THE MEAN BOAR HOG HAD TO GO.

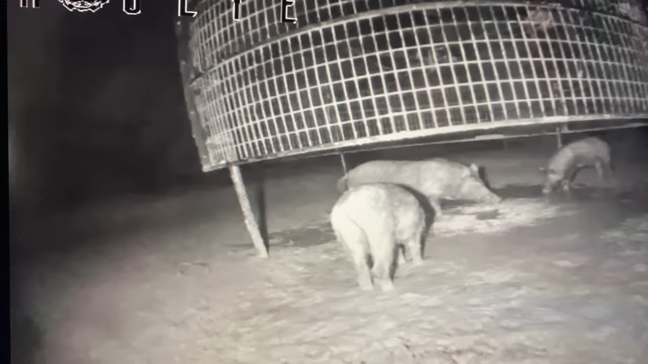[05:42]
He's not letting any other pigs come in. He's not letting, I had like a little small group of pigs. He's not letting anything happen. So, I mean, even this pig right here in front, they won't even let him get in the trap good. So, I feel like I need to catch that big boar hog and then maybe I can give it a couple of days and them other ones will kind of come back in. But I feel like all I'm gonna do if I drop the trap, I'm just gonna catch catch that big boar hog,
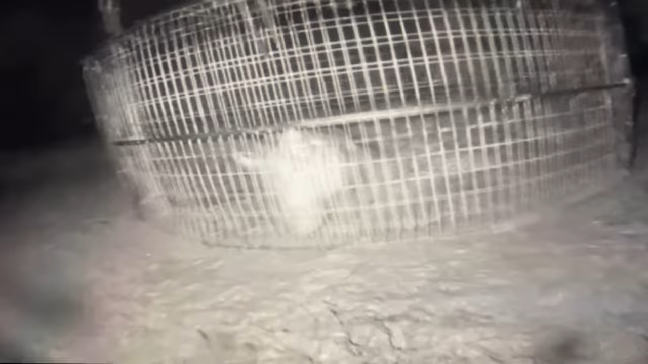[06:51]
We catch two? I think we caught two. We caught three. We caught three, getting a little mud on the camera. Stirring it up good, but. Anyways. This old boar hog just so daggone bullying.